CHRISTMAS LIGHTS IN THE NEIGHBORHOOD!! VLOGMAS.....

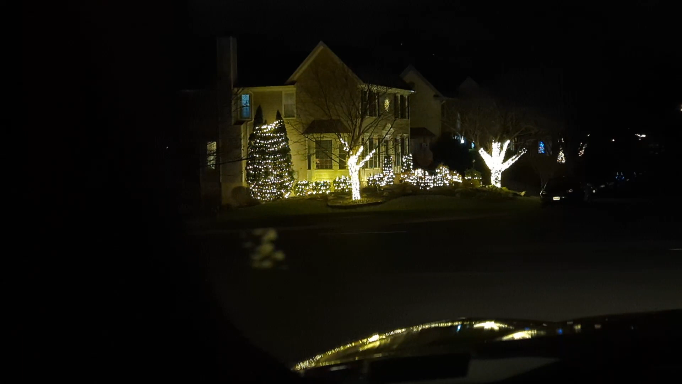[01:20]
We're gonna go across. That is so pretty. How am I gonna do that? Hold on, let's roll the window down. Let's do it like that. Look at that. That is really nice.